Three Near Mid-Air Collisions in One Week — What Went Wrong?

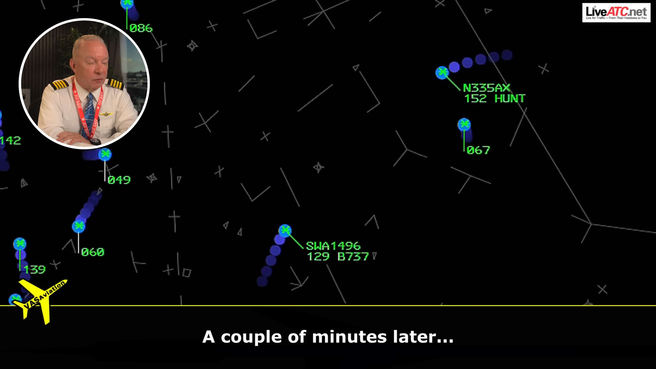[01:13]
It takes a couple of minutes for this to transpire, but you can see on the screen the two aircraft kind of converging.
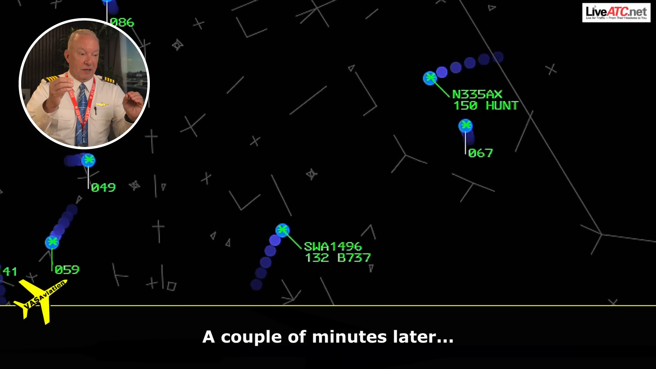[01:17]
So it's what we call constant bearing, decreasing range, right?
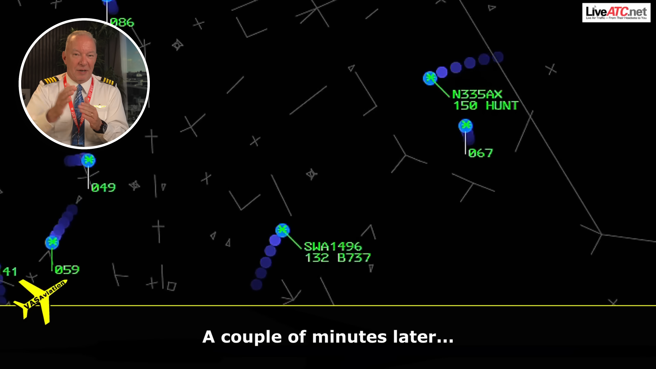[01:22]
When you get that constant bearing, the other airplane doesn't change relative to you. They stay right there on their windscreen, and they're closing. Now the TCAS system, the Traffic Collision Avoidance System, is going to kick in. Remember, it uses ADS-B in and out. Both of these aircraft have ADS-B. They're transmitting.
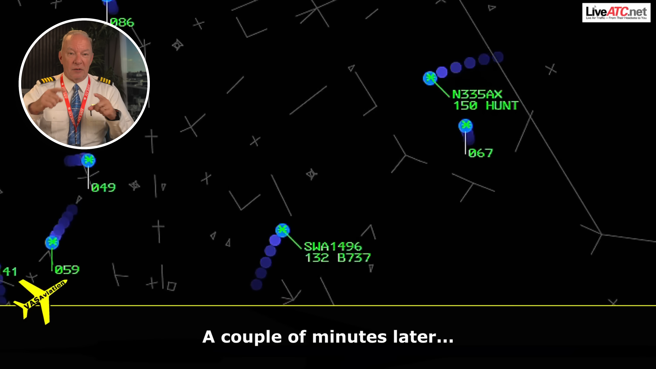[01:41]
The TCAS system is now calculating the closure rate. And at some point, the TCAS system alerts Southwest to descend.
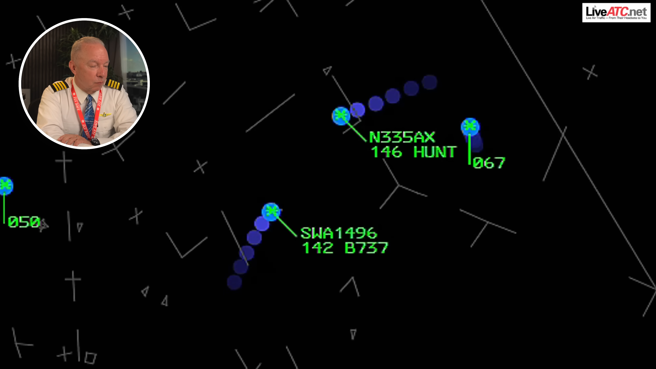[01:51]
Right about here. Okay, what does it mean, complying with an RA?